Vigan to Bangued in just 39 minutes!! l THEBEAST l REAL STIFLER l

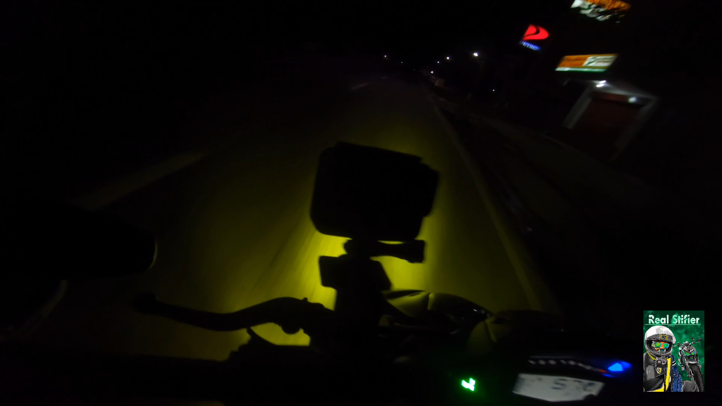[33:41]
Bakit? Parang bumaba yung ilaw ko ah. Tanggal ata yung hindi naman.